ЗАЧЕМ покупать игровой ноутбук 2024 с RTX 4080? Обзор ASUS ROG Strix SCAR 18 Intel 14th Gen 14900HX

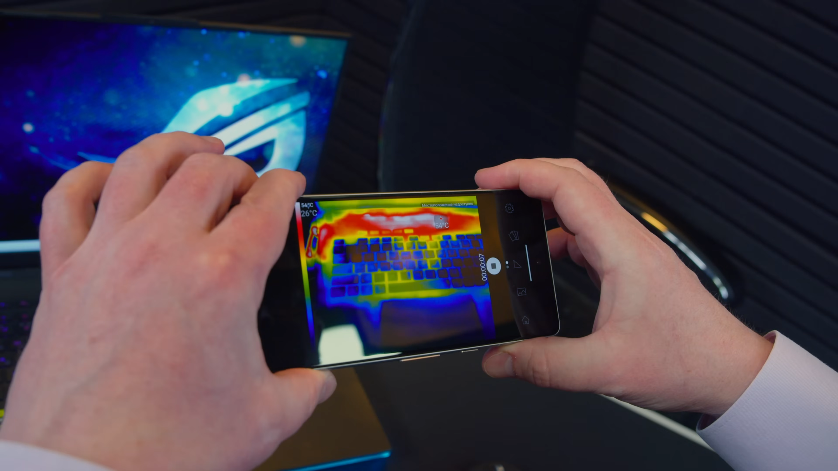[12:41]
Наглядно видим работу технологии CoolZone. Ваша клавиатура, в принципе, и пальцы перегреваться не будут. Клавиатура вся синяя, а значит температура там низкая. Игровая кнопочка WASD 27 градусов максимум ловит. Клавиатура целиком.
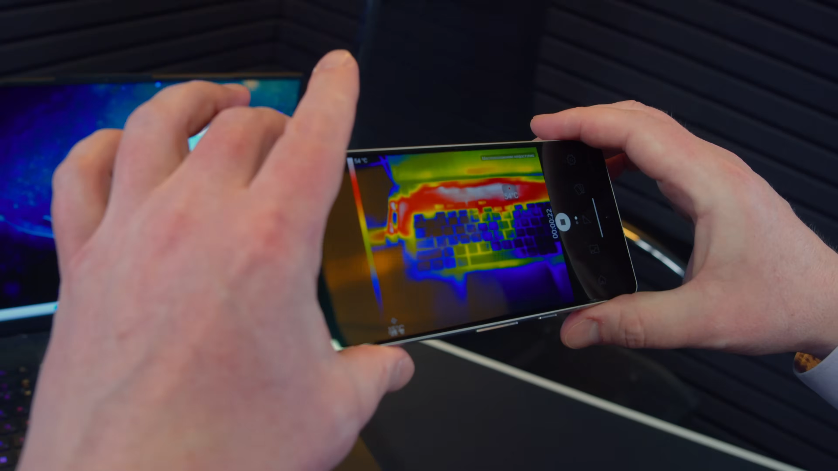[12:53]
И греется у нас только верхняя часть ноутбука, где расположен большой массивный радиатор.
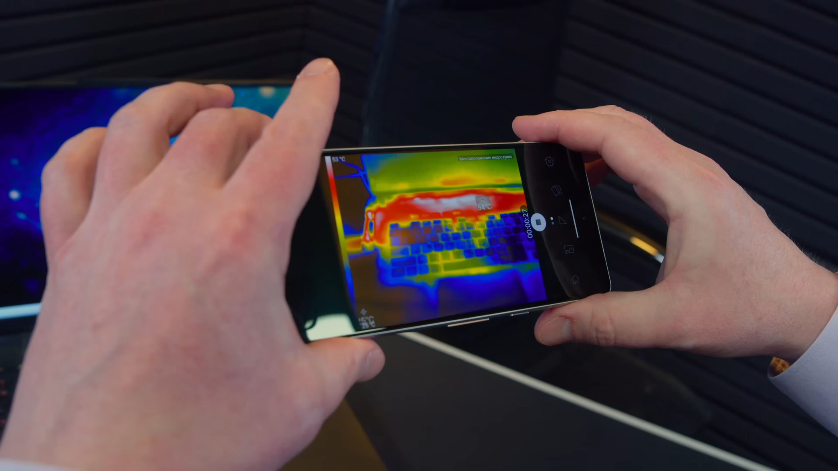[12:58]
А вот Power Supply в тесте всего пару минут. Но ноутбук уже нагрелся до 54 градусов.
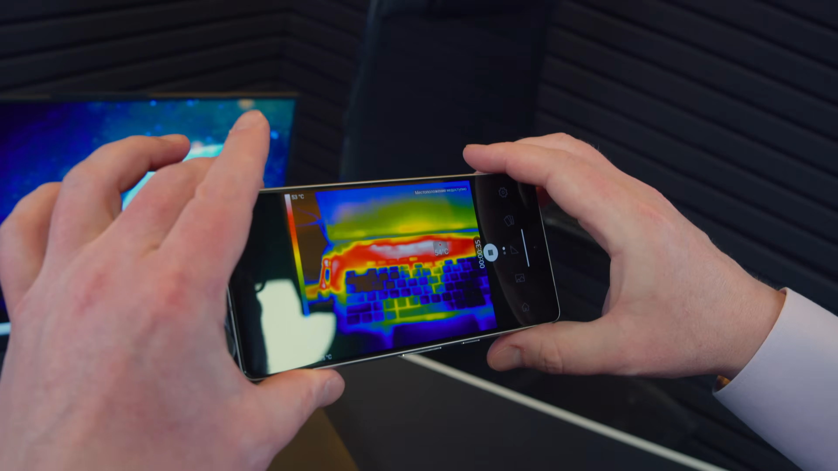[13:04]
Так, где у нас самая горячая точка? Так, 54 градуса.
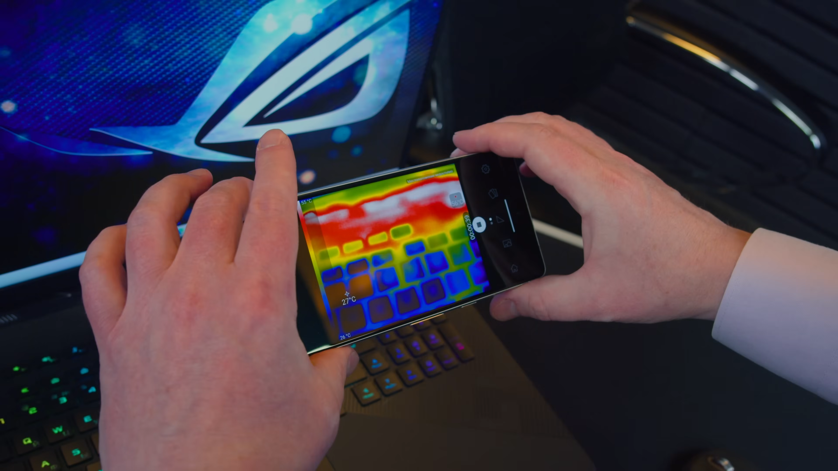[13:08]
56 градусов. Ну, как-то вот так вот греется наш игровой монстр от компании Asus.
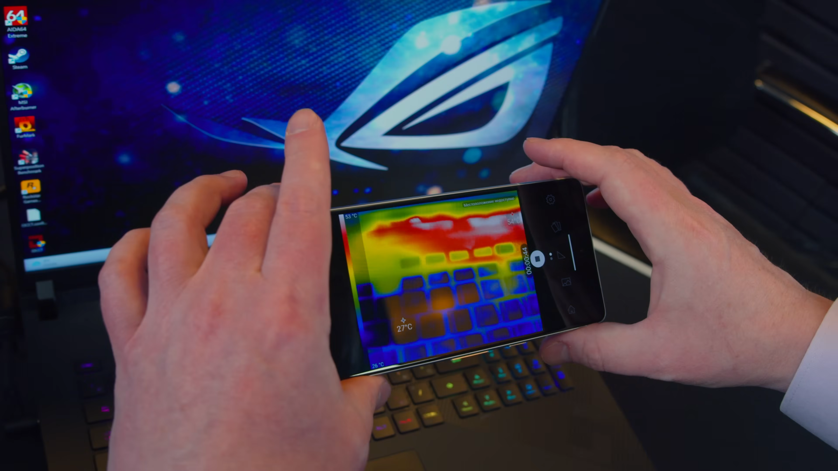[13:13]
18 дюймов. Новая система охлаждения. Почему не поставили испарительную камеру? Это большой вопрос. Но, как минимум, пальцем будет прохладно.
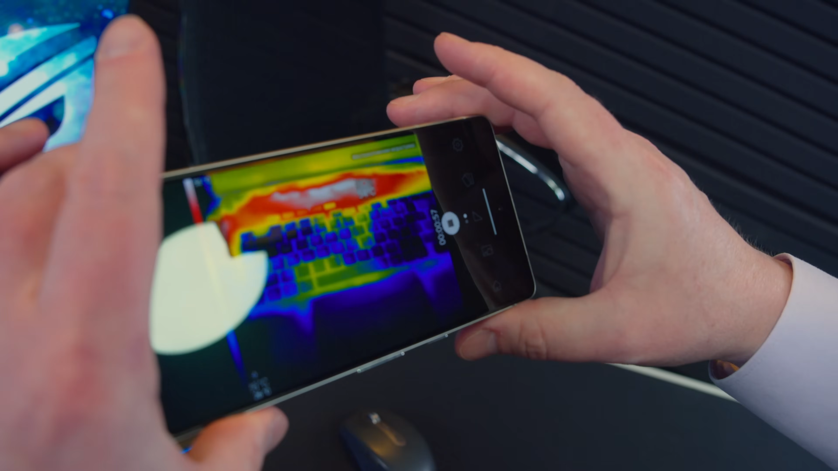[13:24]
Но, если убрать пальцы и промахнуться по функциональным клавишам, можно будет вполне себе и обжечься. Температура разъема, если повернуть его и перекрыть радиатор.
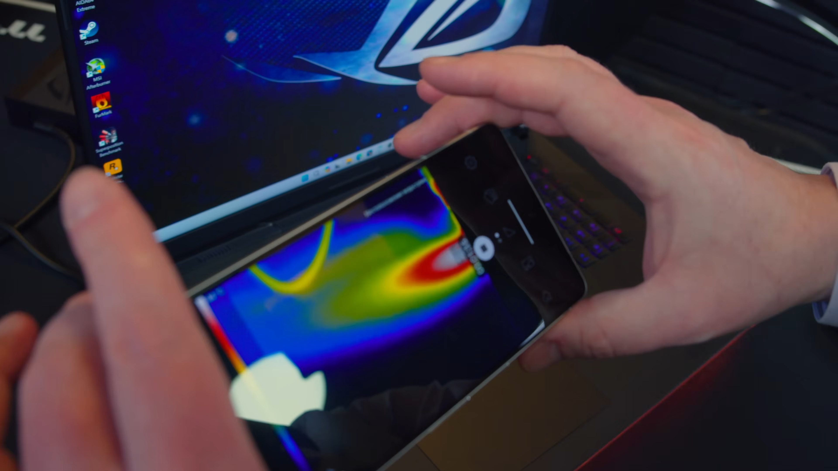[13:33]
51, 54 градуса. 46, 48, 50. Не, это не самый лучший режим работы ноутбука и не самые лучшие температурные режимы для подключенного кабеля.
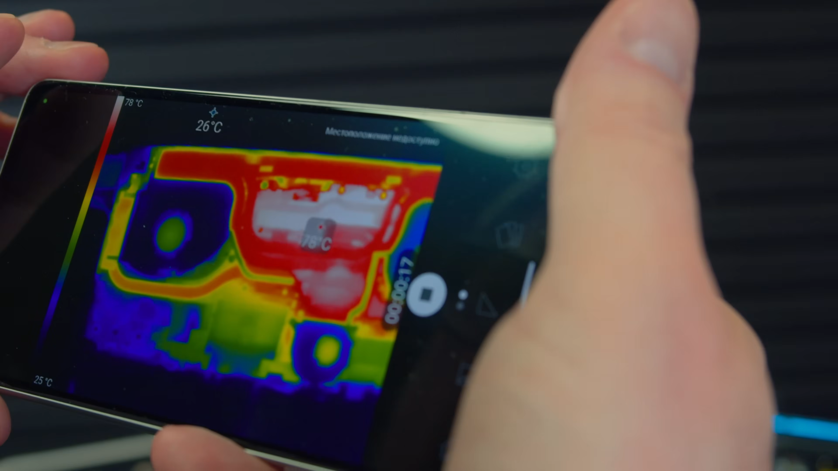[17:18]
Пост-Power Supply Test уже крутимся минутки две-три.
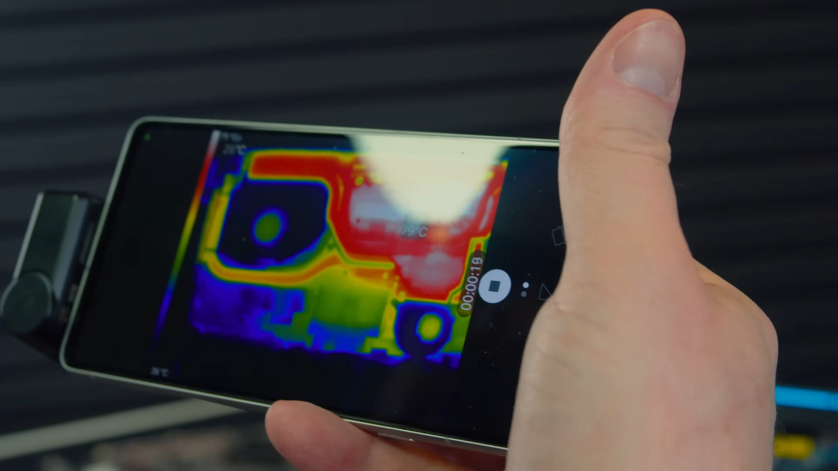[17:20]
Заодно сразу видно, как работает система охлаждения ваших пальчиков под кнопками WASD.
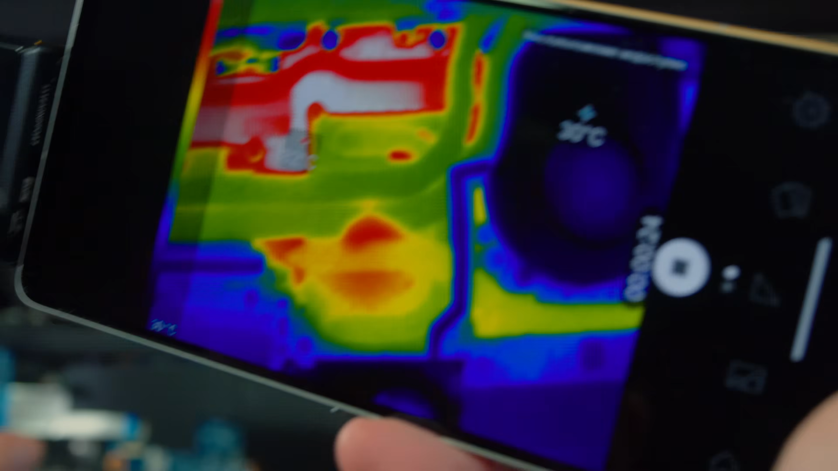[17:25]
Видно в камере, что здесь есть отверстия технологические, которые предназначены для того, чтобы вам кто-то задувал холодный воздух.
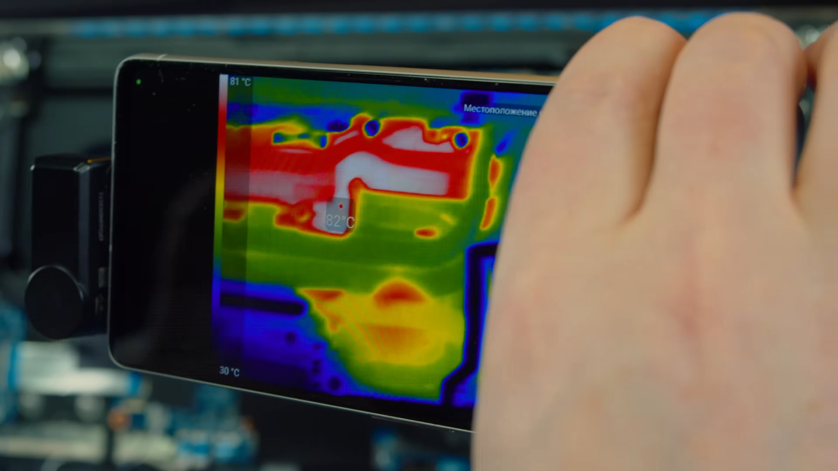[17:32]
On screen: scale top 81°C, scale bottom 30°C
Или засасывать, наоборот, холодный воздух. Что-то он через клавиатуру засасывать будет.
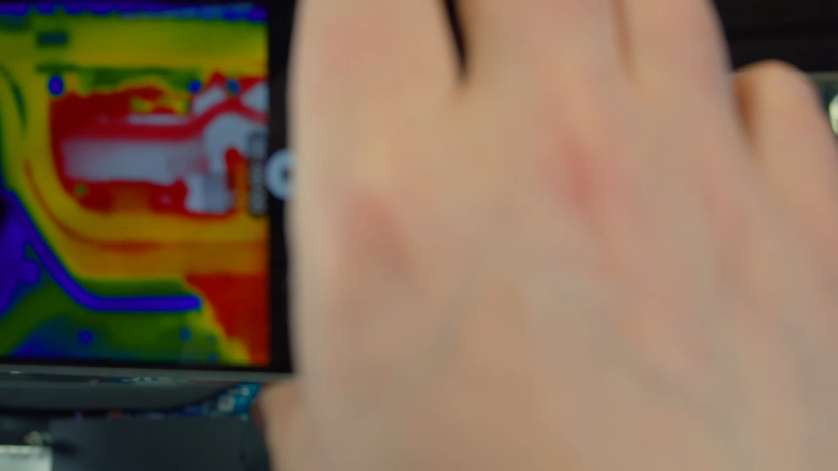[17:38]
Но это не самое интересное. Так, самое интересное, что у нас греется, что почем. Так, начнем с самой горячей точки.
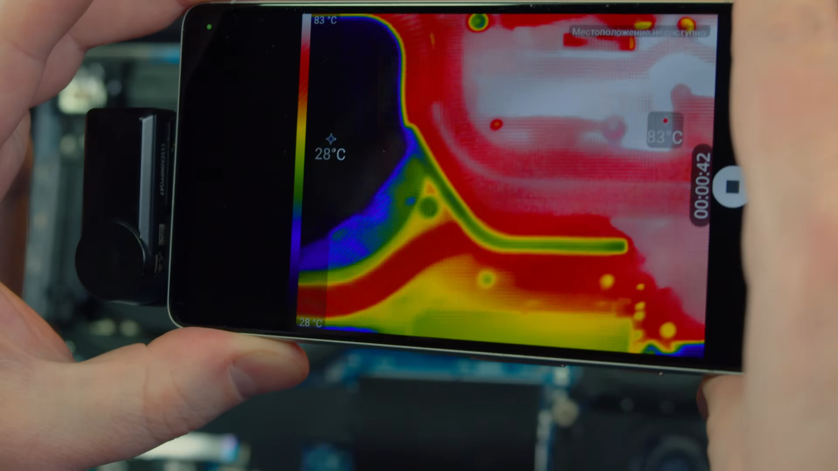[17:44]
On screen: scale top 83°C, scale bottom 28°C
Это в районе VRM-процессора и видеокарточки. Да, окей, днище снято.
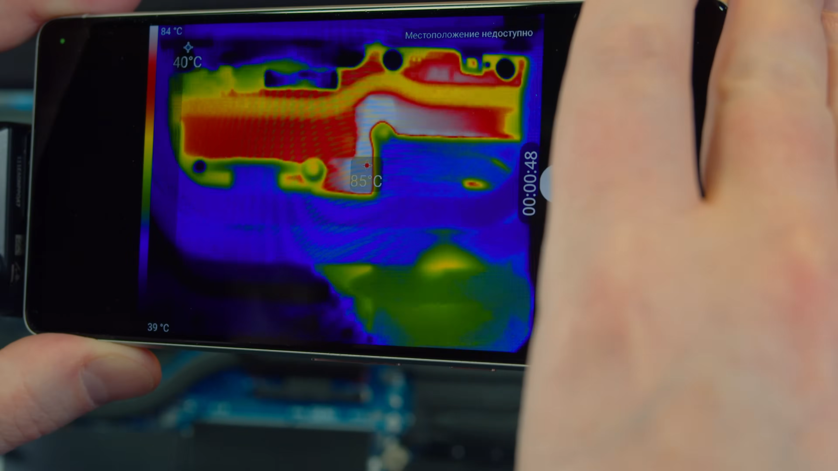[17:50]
On screen: scale top 84°C, scale bottom 39°C
Да, может быть, система отрабатывает не максимально эффективно. Но 85 градусов мы уже видим со скинутым днищем. Ох ты, 89 градусов, да? Расскажется, 90 градусов.
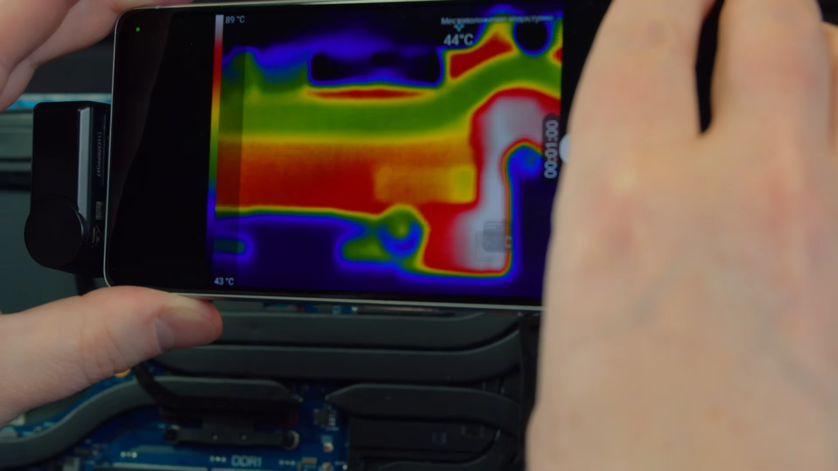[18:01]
On screen: scale top 89°C, scale bottom 43°C
Ага, это у нас в районе VRM-видеокарты. Да, смотрим дальше.
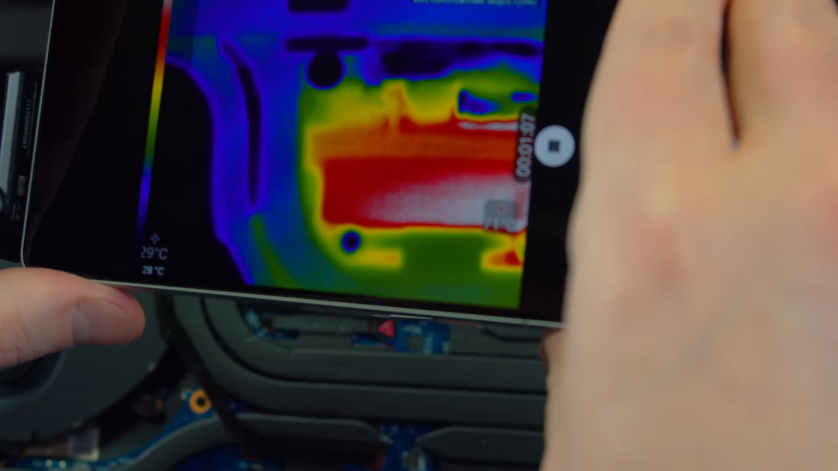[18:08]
По радиатору VRM-процессора 71 градус. Пока что у криминального ничего нет. Ну, как?